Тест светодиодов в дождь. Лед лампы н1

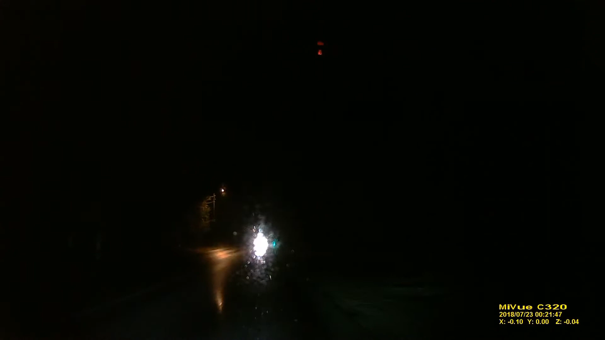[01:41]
но я бы сказал вы если чисто на диодах то дорогу не все видно спереди видно по бокам видно но спереди именно далеко не видно вот с парами смотрите с парами видно но зимой на диодах одних ездить очень комфортно все видно потому что дорога беленькая она все как бы отсвечивает